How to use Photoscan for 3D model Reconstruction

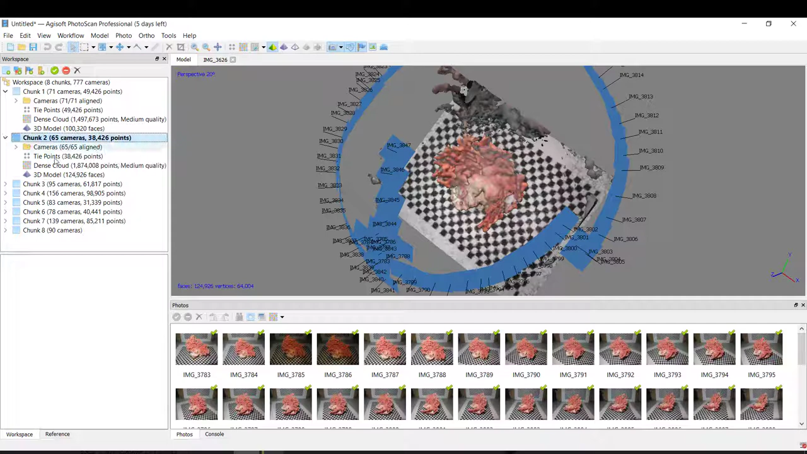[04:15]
That are already made. Like the point. Then the Dance Cloud.
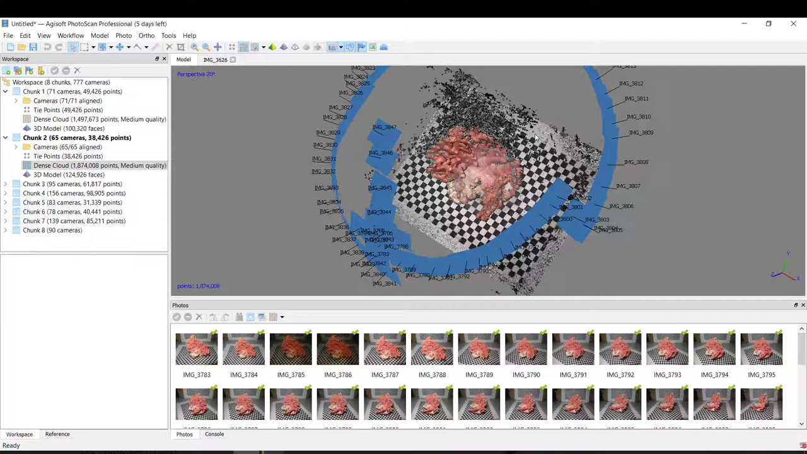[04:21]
And the final. The 3D model. Also if you want.
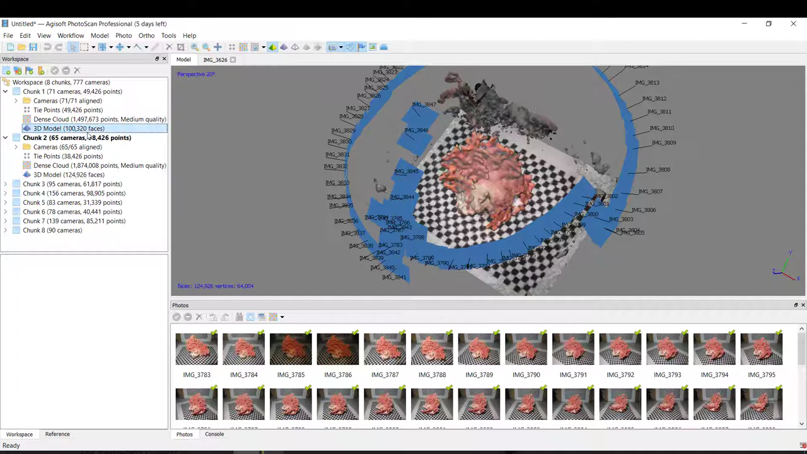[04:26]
For example. To create the texture. You can do it.
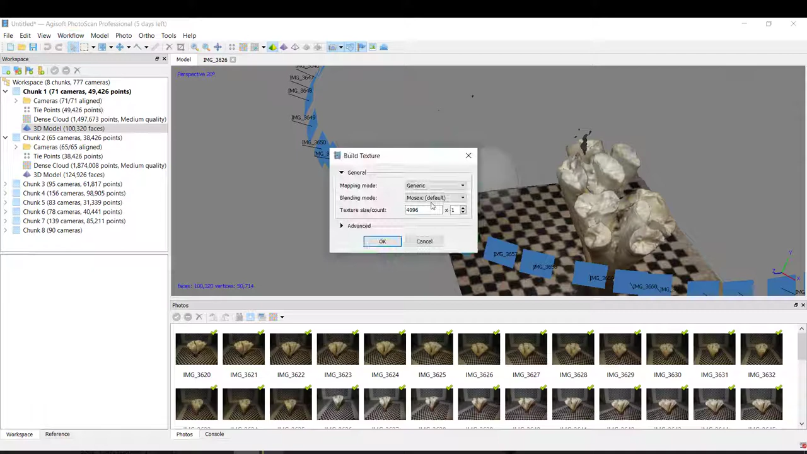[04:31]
Just click OK. And here we'll do the deepest reconstruction.